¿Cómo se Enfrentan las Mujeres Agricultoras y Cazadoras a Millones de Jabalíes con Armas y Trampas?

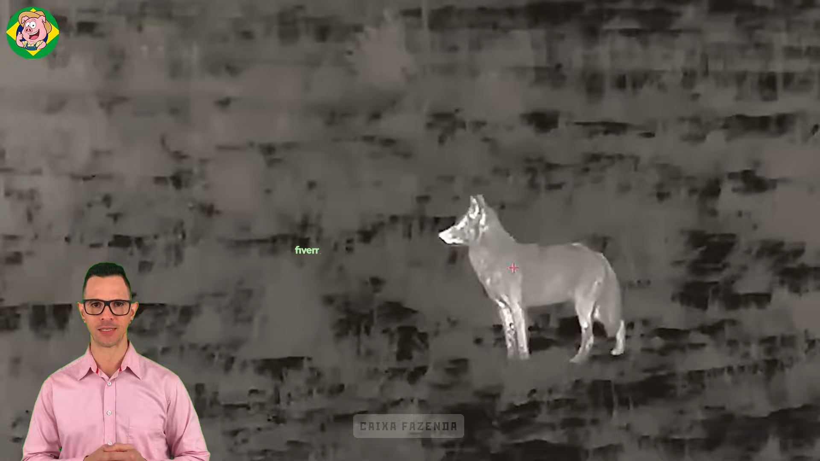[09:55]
Essa atividade normalmente ocorre nos campos onde os lobos frequentemente aparecem para caçar ou se mover entre áreas.
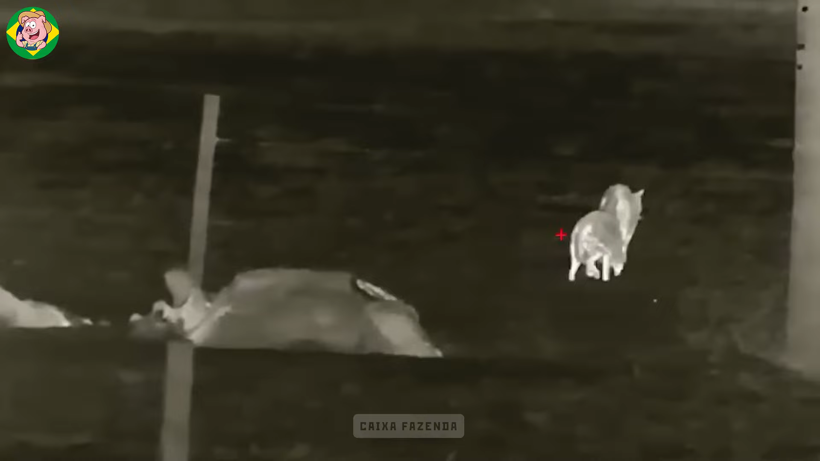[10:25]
começa ao anoitecer e dura até a meia-noite,
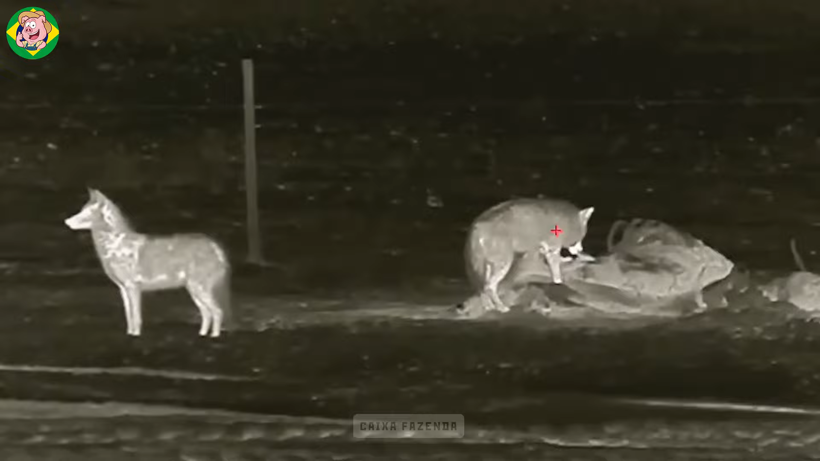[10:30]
quando os lobos estão mais ativos na busca por comida e movendo-se sob a cobertura da escuridão.
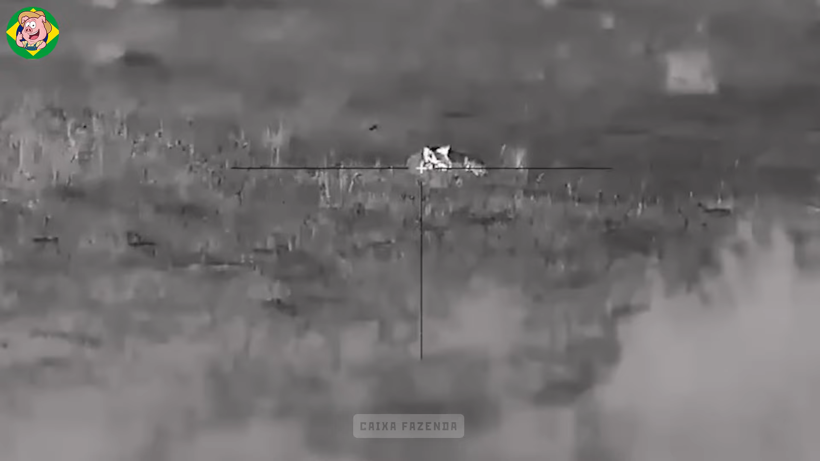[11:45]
Rifles equipados com miras térmicas ou de visão noturna ajudam os caçadores a mirar com precisão em condições de pouca luz.
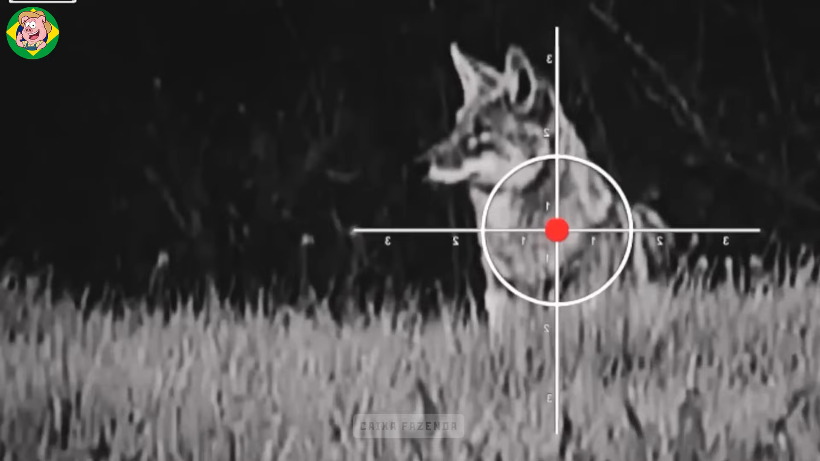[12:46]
cerca de 12 mil lobos foram caçados em todo o país, com 45% deles caçados à noite.
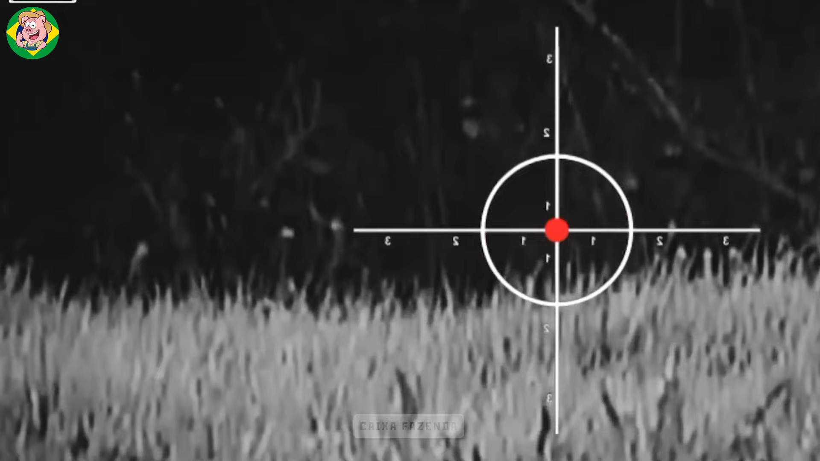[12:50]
Em Idaho,